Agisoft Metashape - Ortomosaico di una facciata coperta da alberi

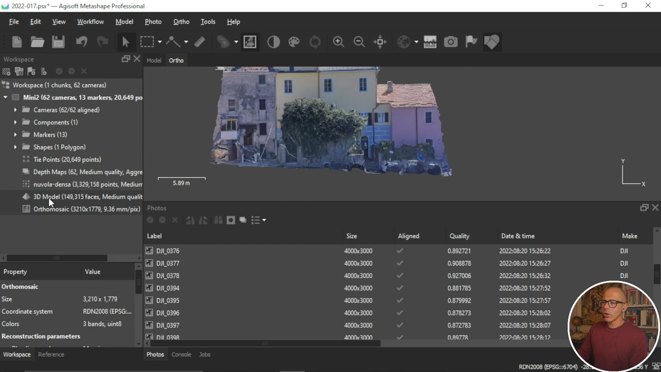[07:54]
Una cosa che verrebbe spontanea a fare, e l'ho fatta anch'io le prime volte, è dire ok, vabbè, c'è l'albero nell'orto mosaico,
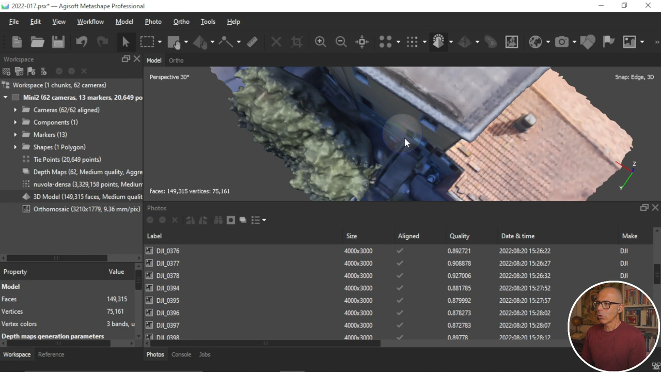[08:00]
vuol dire che se tolgo l'albero dal modello, l'orto mosaico, tutto sommato, andrà bene, perché tolgo questo elemento, e allora lo faccio. Prendo questa roba qui e la tolgo con una free form selection,
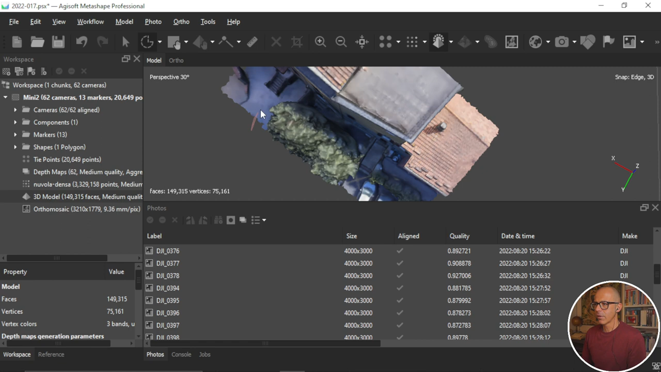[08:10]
quindi seleziono più o meno l'albero, e elimino questa parte. Già che ci sono, elimino anche un po' di roba qui, in modo tale da avere più o meno lo stesso in gomma planimetrico, non che sia molto significativo.
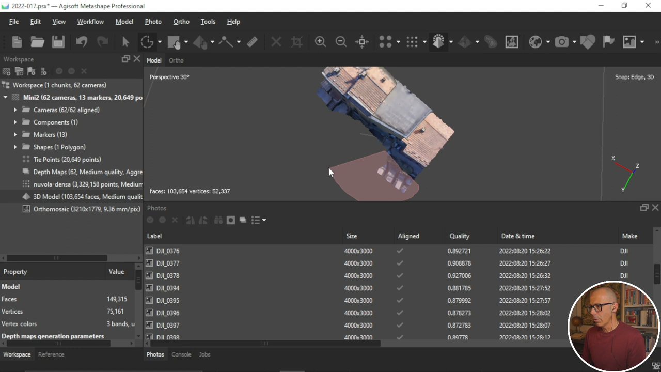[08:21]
Ho eliminato questa cosa. Avendo eliminato questa cosa, se vado a vedere il modello tridimensionale,
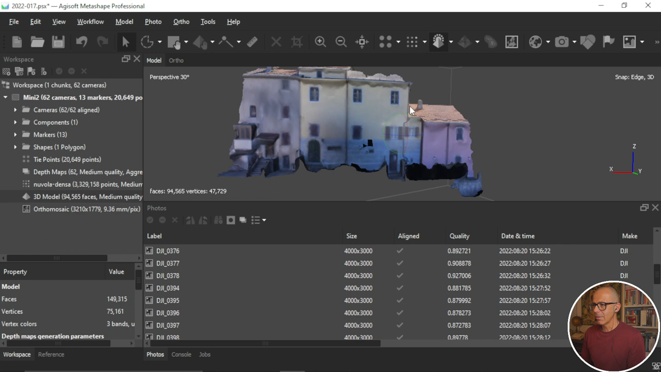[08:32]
il modello tridimensionale è più pulito nella vista, nell'ambito, nello spazio 3D di Metashape rispetto a prima, perché non ho più l'albero. Ma se io vado a creare di nuovo l'orto mosaico, e gli chiedo di mettere questo come non di default, e rigenero un nuovo orto mosaico, mi rimetto più o meno nella solita vista, e anche qua veramente vado un po' a caso, ma non è questo significativo per questo video. Workflow, build orto mosaic,
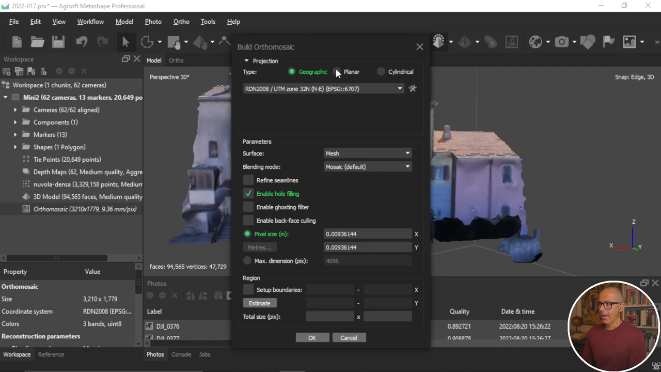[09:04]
planare, current view, ok. La domanda che ti faccio, o meglio per provare a farti ragionare su quello che sta succedendo è, ho fatto qualcosa sulle immagini del dataset?
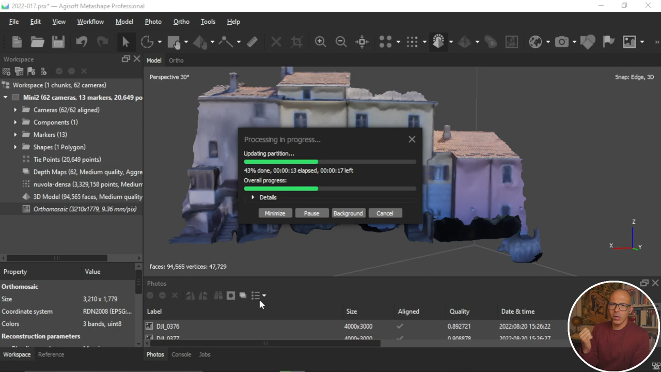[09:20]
Non ho fatto niente sulle immagini del dataset, l'unica cosa che ho fatto è togliere dal modello tridimensionale una parte, questa alberatura che mi costituiva un ostacolo. Ma il modello tridimensionale, nella creazione di un orto mosaico, e lo stesso vale per la creazione di una texture, è soltanto un appoggio, è soltanto una superficie, su cui il software spiaccica le immagini che vengono orto rettificate.